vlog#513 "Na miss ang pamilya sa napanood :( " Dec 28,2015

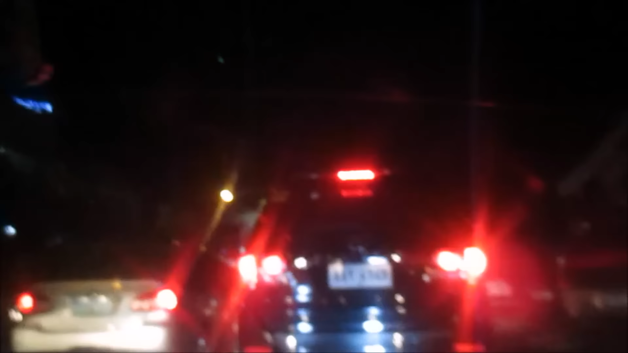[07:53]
Dami kotse. Kotse. Ay, blurred na naman. Diba dati malinis yung river doon?